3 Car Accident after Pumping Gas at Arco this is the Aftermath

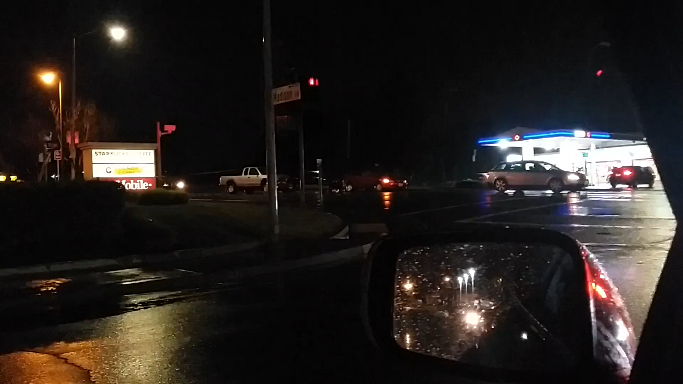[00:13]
the dudes truck I was pumping gas right and I just hear this loud so a green f-150
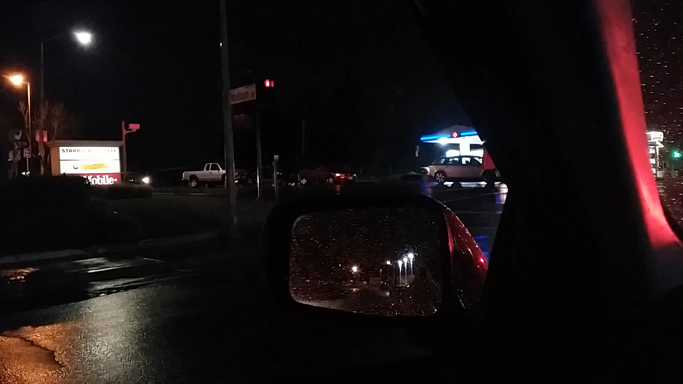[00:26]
smashed into that red sedan and then another truck got hit too it was weird that one right there but the one in the middle got all fucked up